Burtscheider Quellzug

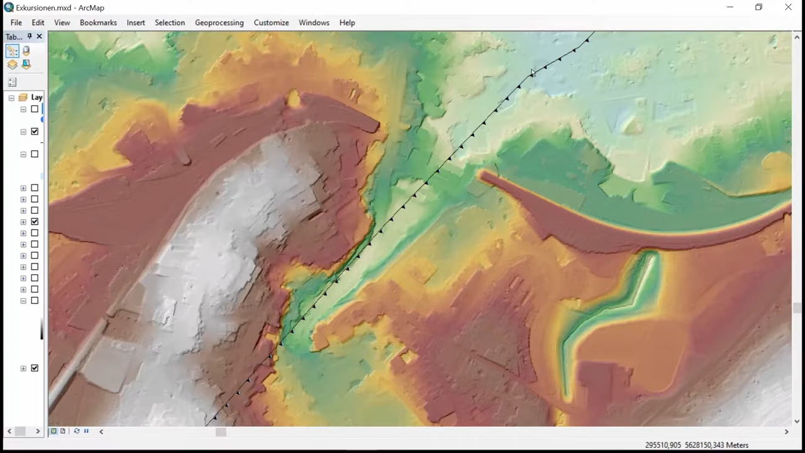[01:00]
Die schwarze Linie hier, das ist einer der Gründe, warum diese Stelle so interessant ist. Und zwar ist das die Burtscheider Überschiebung an der südöstlichen Seite des Aachener Schuppensattels. Und gebunden an diese Überschiebung und das Tal der Wurm finden wir eine Vielzahl von Quellen. Die Burtscheider Quellzone gliedert sich in zwei Gruppen. Wir haben hier einmal die obere Quellzone und dann hier drüben schon im Frankenberger Viertel gelegen die untere Quellzone.
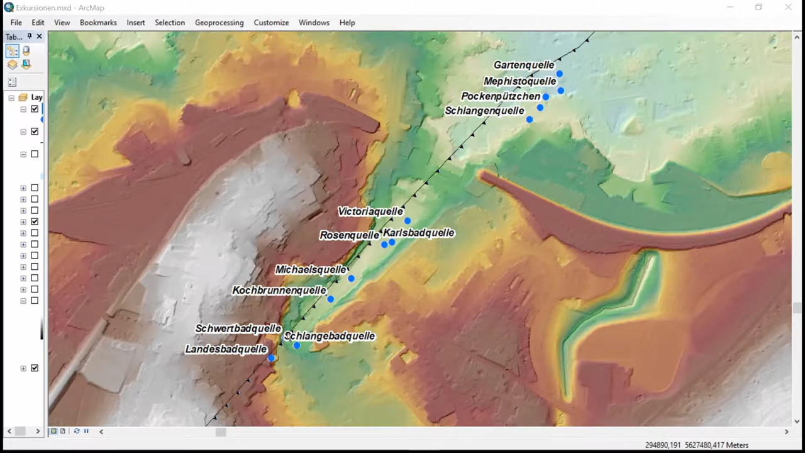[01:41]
Die obere Quellzone ist die ergiebigere. Hier haben wir auch die großen Kurbäder, was man schon an Landesbadquelle und Schwertbadquelle erkennt. Wir haben aber auch wunderbare Quellen, die an der Oberfläche zu erkennen sind, wie hier die Rosenquelle oder die Karlsbadquelle.